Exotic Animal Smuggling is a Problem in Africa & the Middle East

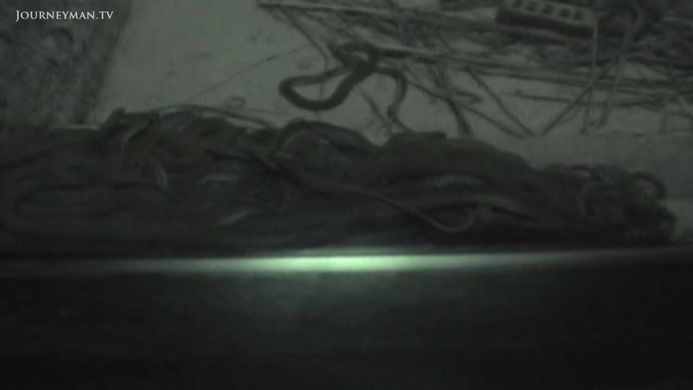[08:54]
Next to a cage of snakes, another baby sits alone, miserable in a dark cave.